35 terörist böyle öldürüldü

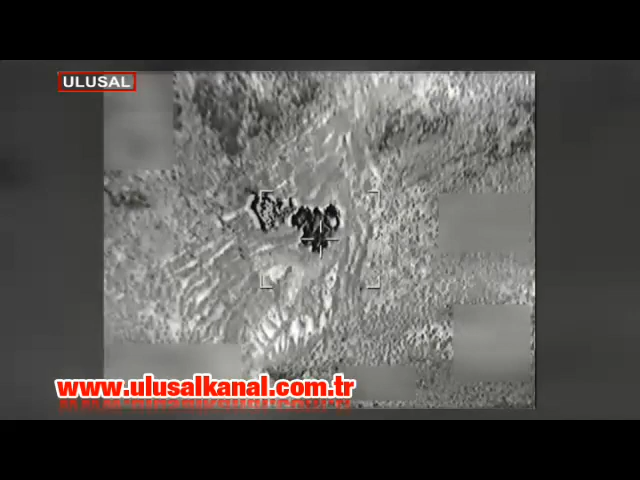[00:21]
Güvenlik güçleri istihbarat ve bölgedeki hava keşifleri sonucu belirlediği hedeflere yönelik hava operasyonu gerçekleştirmişti. Teröristlerin önemli kamp bölgelerinden olan Metina'daki sığınak, barınak ve malzeme depoları imha edildi.